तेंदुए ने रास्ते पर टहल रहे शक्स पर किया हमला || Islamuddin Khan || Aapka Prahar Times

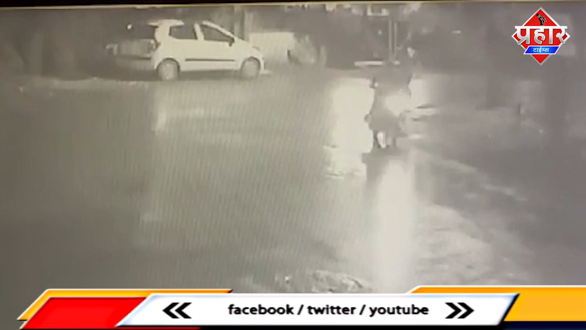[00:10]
महराष्ट के नाशिक में एक राहगीर पर अचानक एक तेंद्यों ने हमला कर दिया है इस जानलेवा हमले में युवक की जान तो बच गई मगर इलाके में दहशत का महौल बन गया है बता